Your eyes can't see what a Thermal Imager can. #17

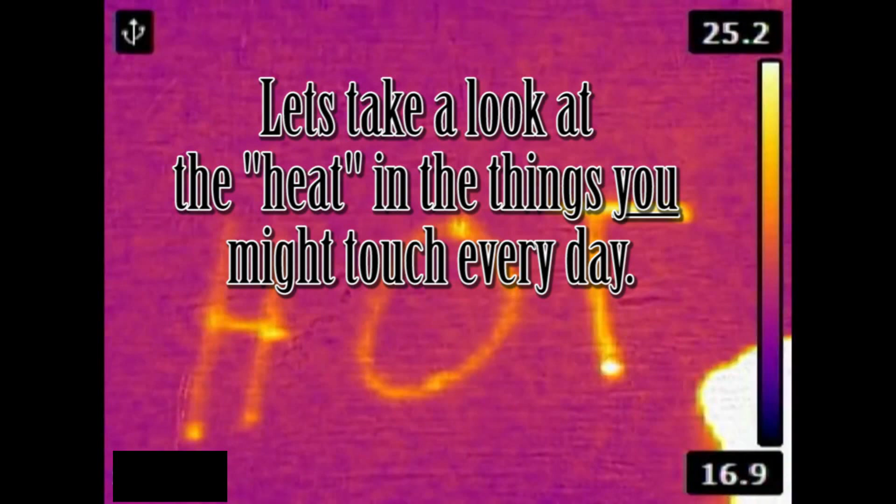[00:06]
That something is called heat. We know it surrounds us because we can feel it,
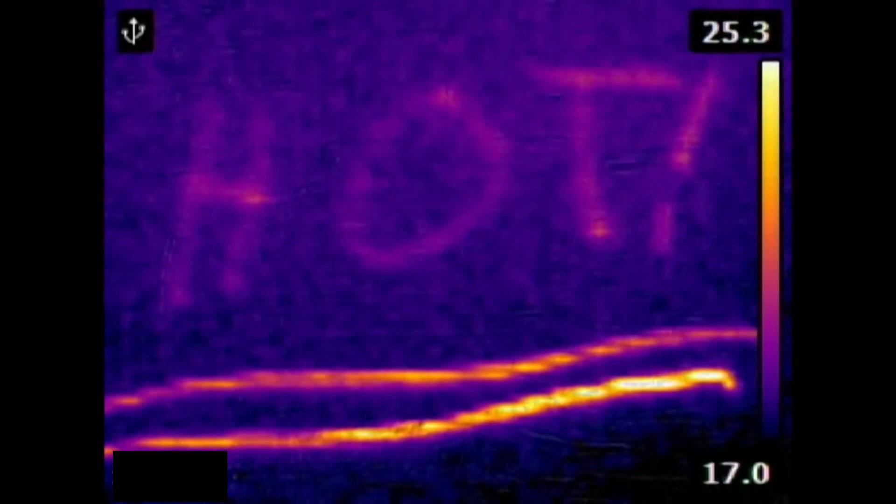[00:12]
but we can't usually see it unless it's in something that is so hot it's glowing red or white like a stove heating element or a light bulb.
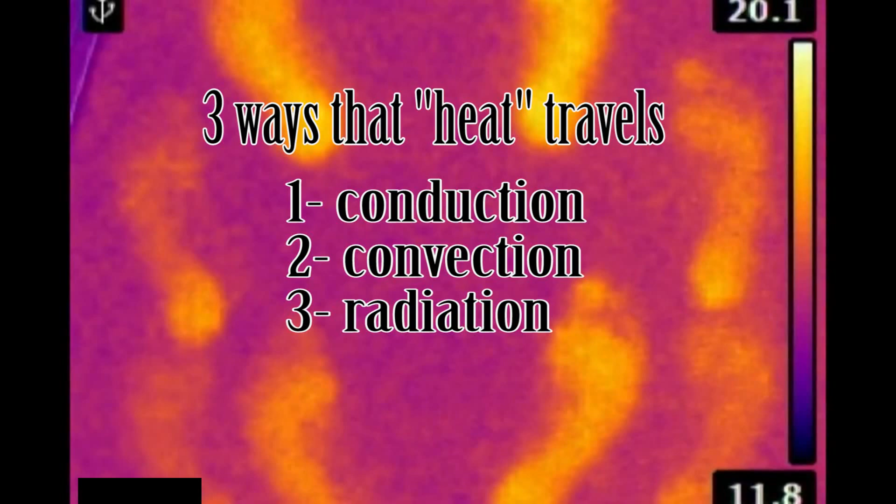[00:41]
convection, or radiation like from the sun that shines on you.
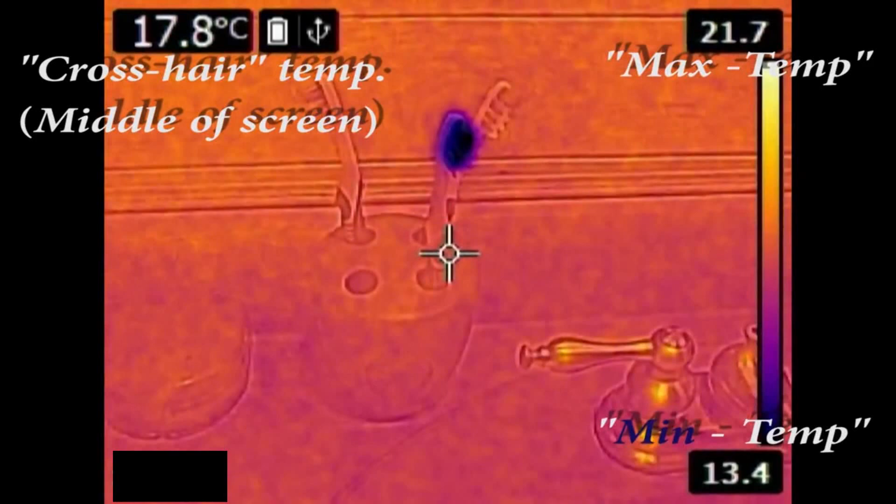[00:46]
On screen: spot 17.8°C
Just like the bristles in this cool wet toothbrush, there can also exist a lack of heat energy, better known as cold.
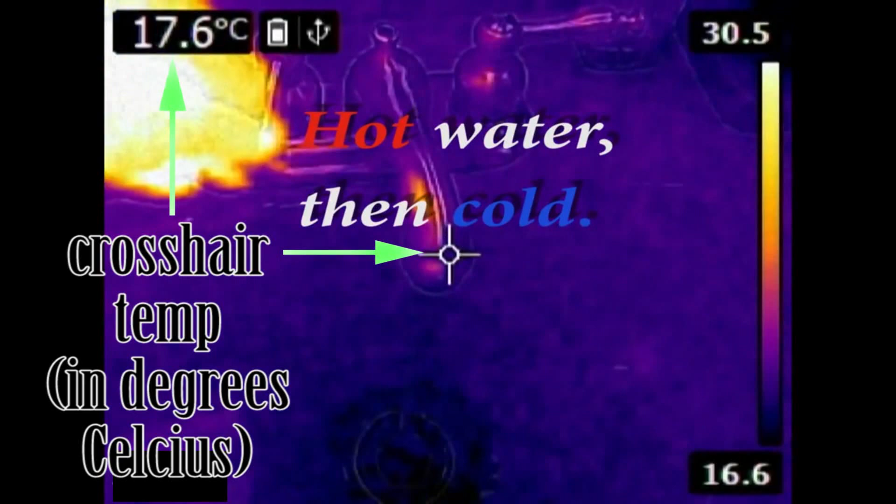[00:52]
On screen: spot 17.6°C
So to reiterate, something that is cold will have a low heat energy level, whereas something that is warm will have a higher level of heat energy.
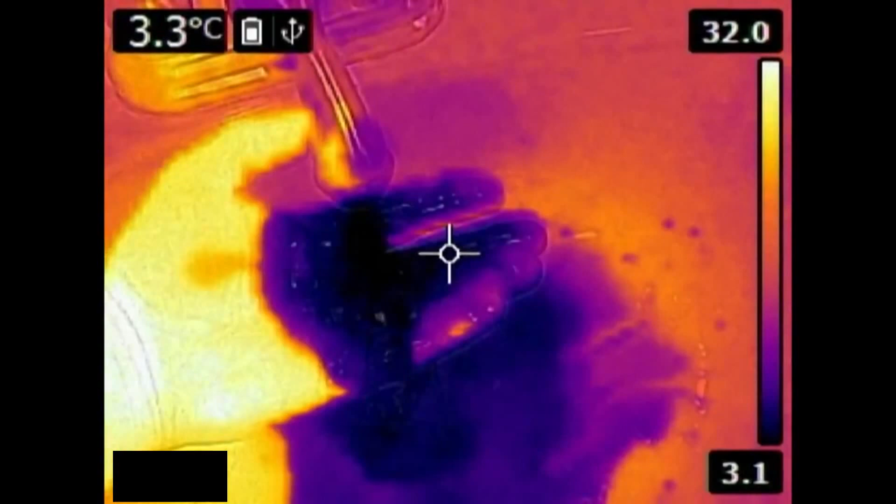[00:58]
On screen: spot 3.3°C
Now this is important.
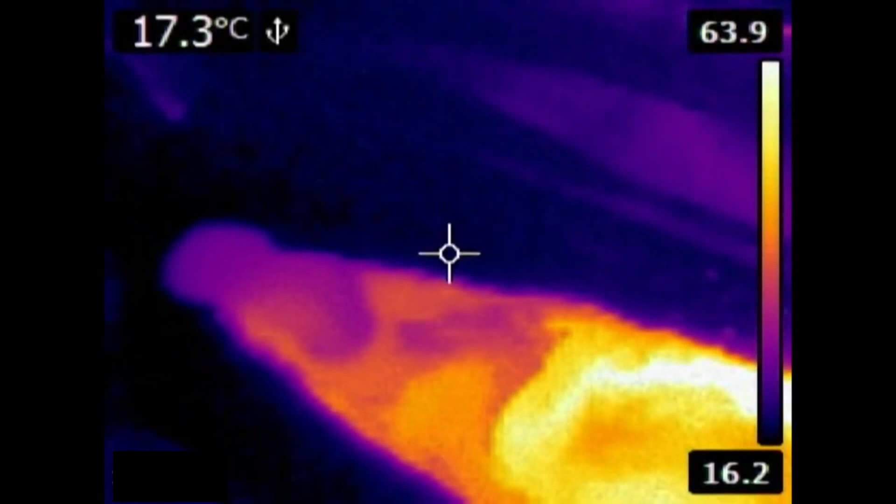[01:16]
On screen: spot 17.3°C
Rather, something that is cold is considered to have a low level of heat energy.
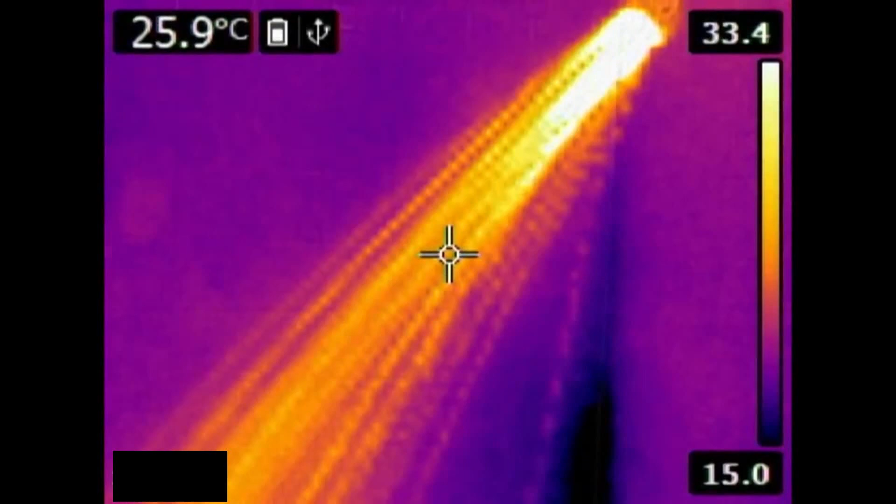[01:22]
On screen: spot 25.9°C
Notice the hot water tap here? By running the hot water, you can see how the heat signature created appears
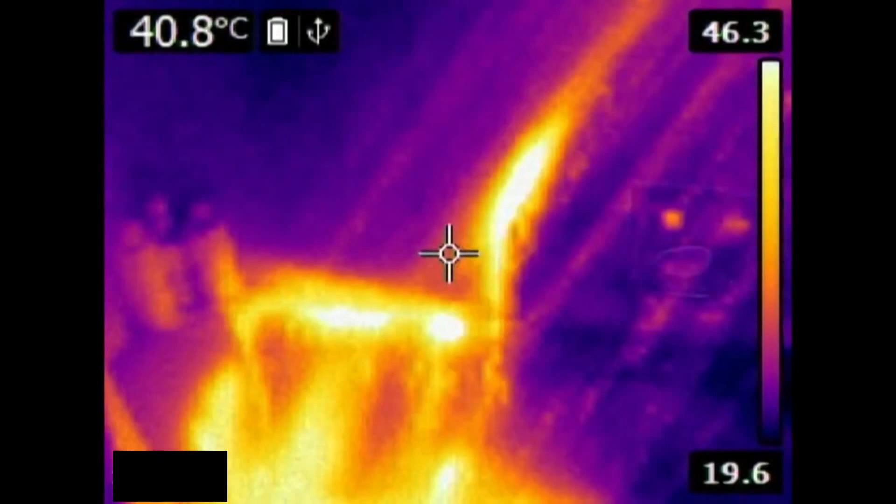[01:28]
On screen: spot 40.8°C
as swirls as the water cooled by the tub itself mixes with the hot incoming water flow.
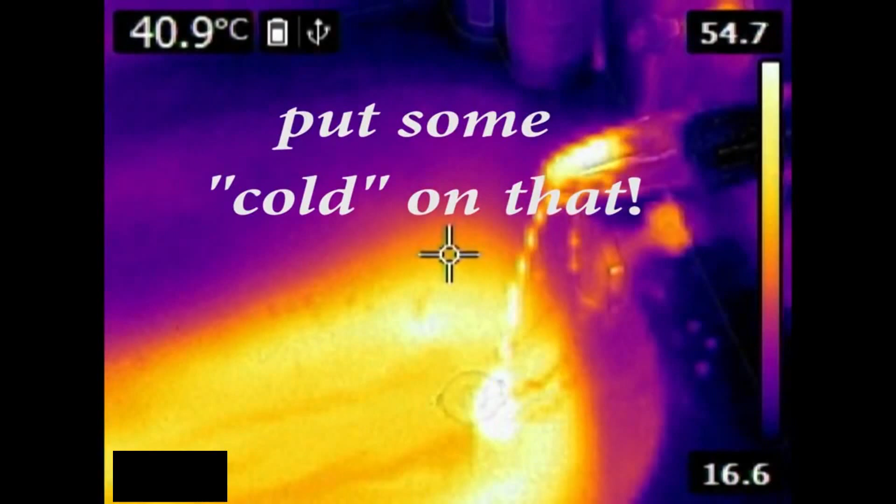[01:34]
On screen: spot 40.9°C
Have you ever heard the hissing that comes from the inside of your refrigerator?
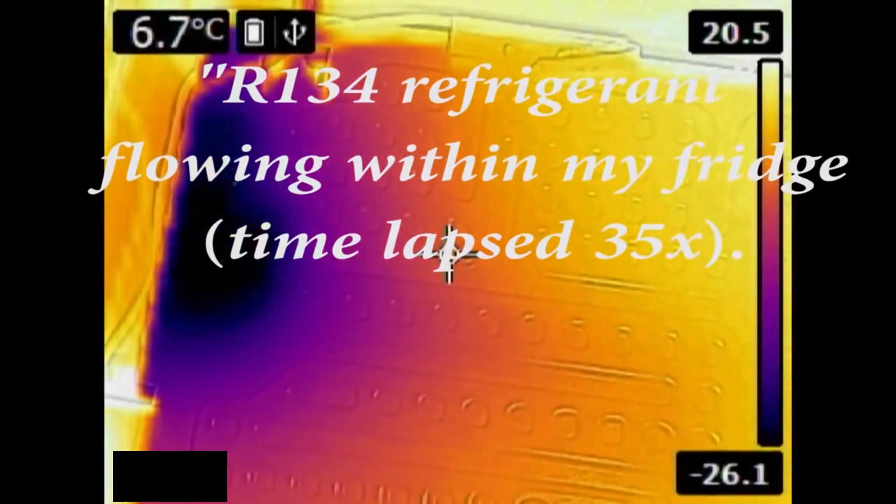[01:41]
On screen: spot 6.7°C
Here's the bubbling, heat absorbing refrigerant flowing through the evaporator of mine.
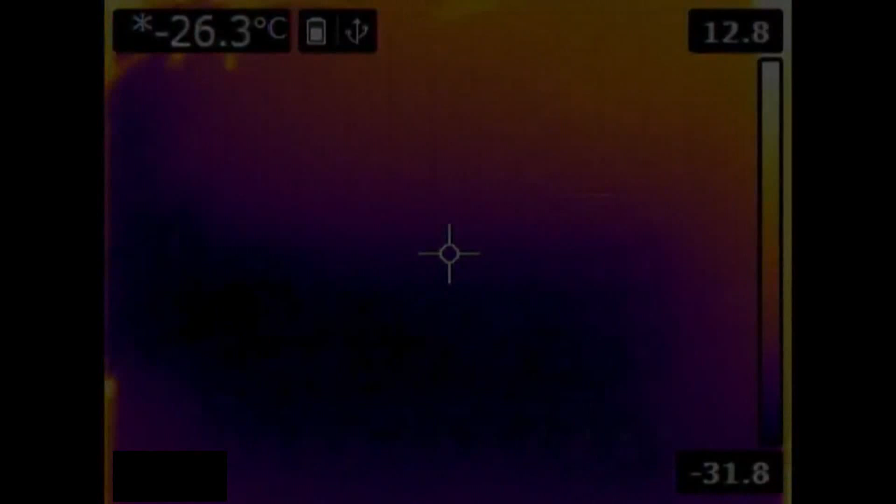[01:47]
On screen: spot -26.3°C
And here's another device in my home that has an evaporator.
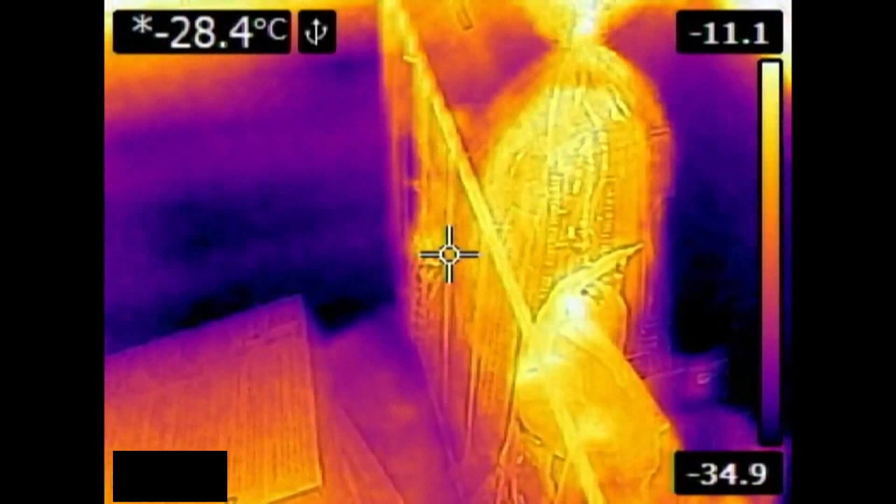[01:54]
On screen: spot -28.4°C
Inside the chest freezer behind the food compartment walls are the evaporator coils filled with heat absorbing refrigerant.
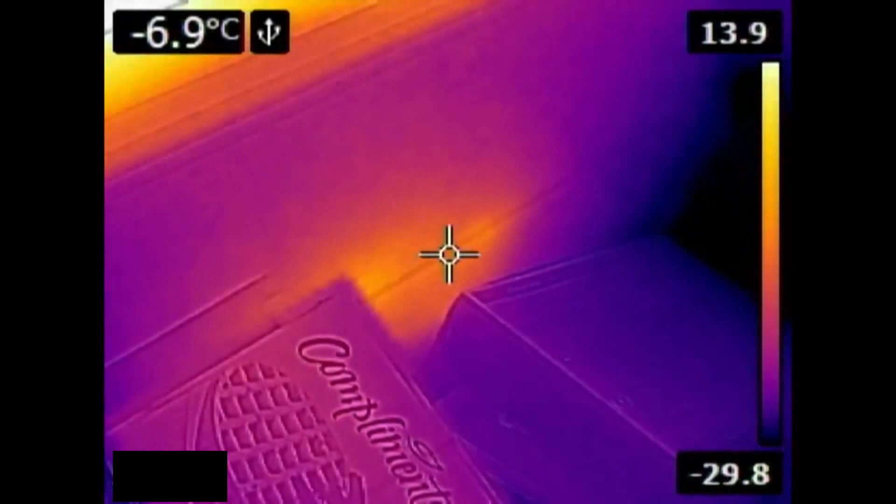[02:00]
On screen: spot -6.9°C
Their job is to absorb the heat that's in the food area. This absorbed heat is then pumped out of the freezer
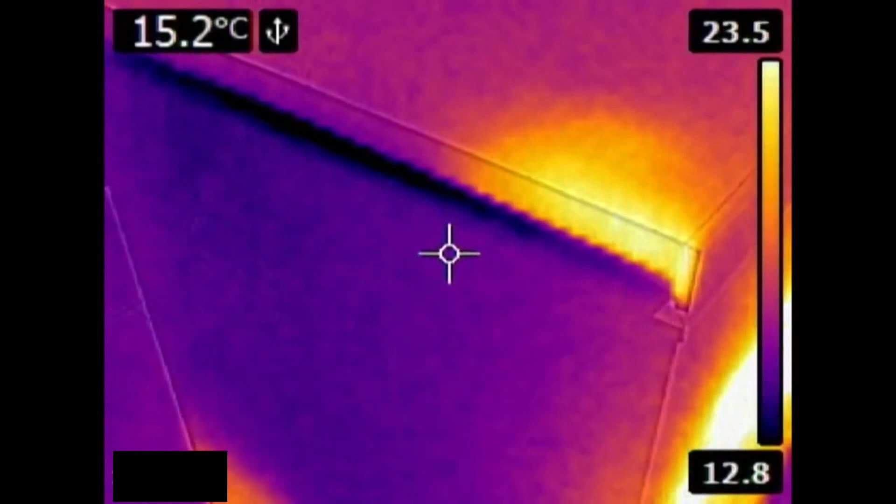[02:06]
On screen: spot 15.2°C
by an electric compressor to the condenser coils that are hidden behind the outer walls of this freezer.
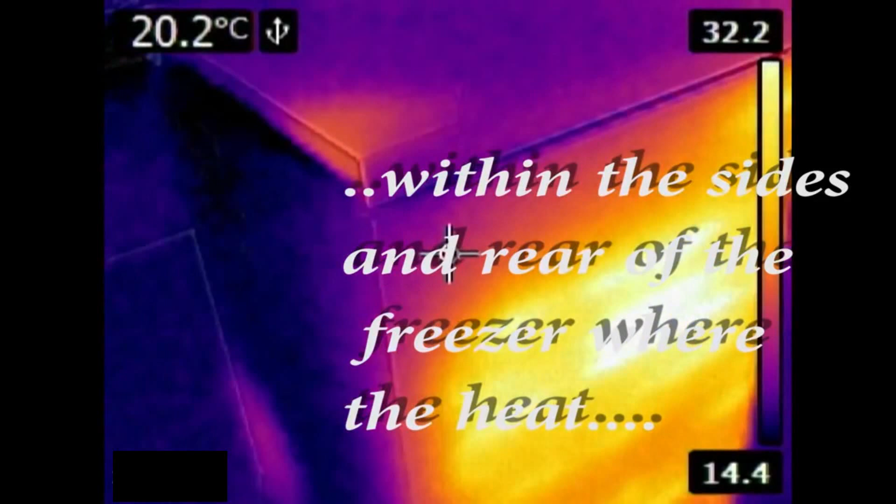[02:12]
On screen: spot 20.2°C
The camera reveals how important it is to keep these two panels clear from obstructions.
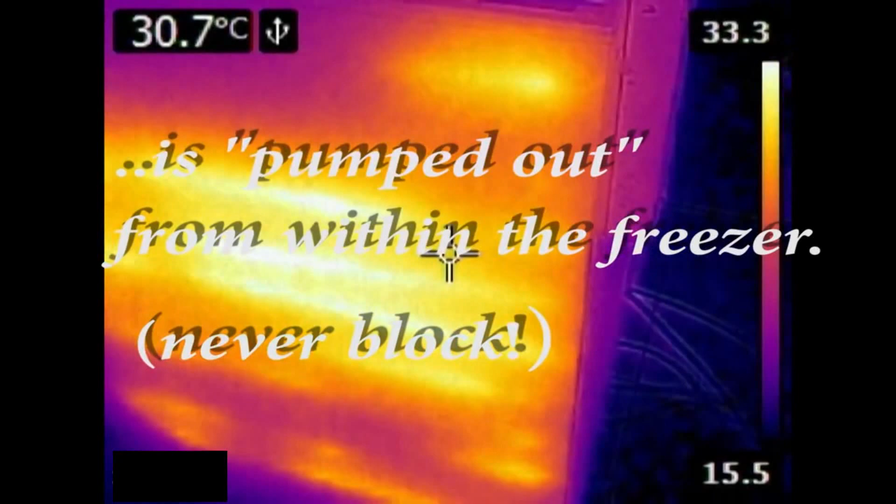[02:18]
On screen: spot 30.7°C
Putting these sides against a wall would make the freezer compressor work harder,
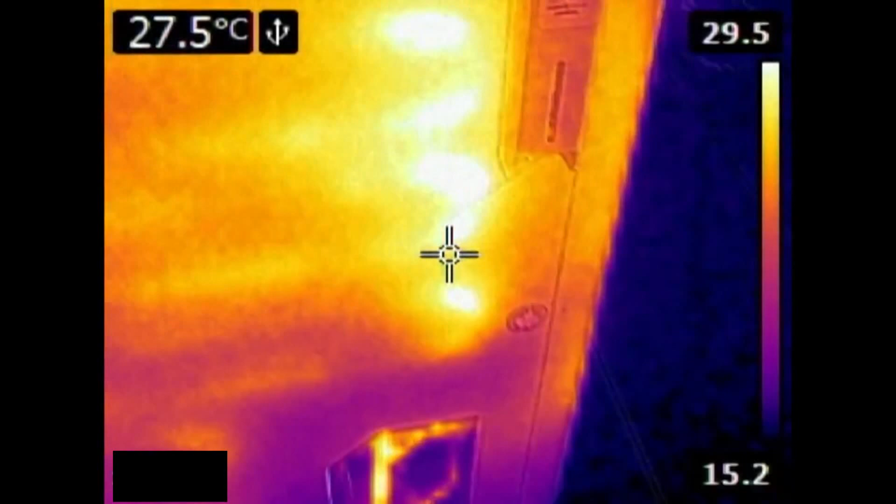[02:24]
On screen: spot 27.5°C
thereby shortening its life and driving up electricity costs.